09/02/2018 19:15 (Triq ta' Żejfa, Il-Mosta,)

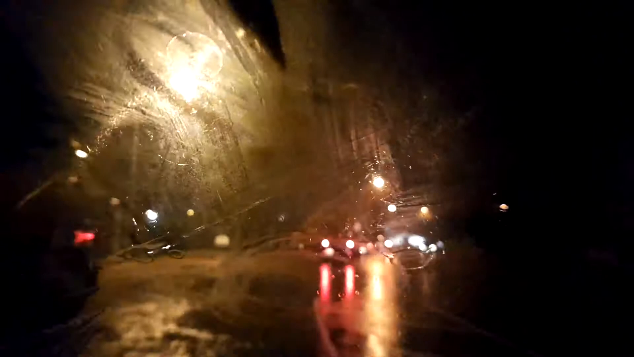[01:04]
Remember? We were with Ben and Adam. The cars are turning around because the road's flooded. I think we'll be able to make it through though.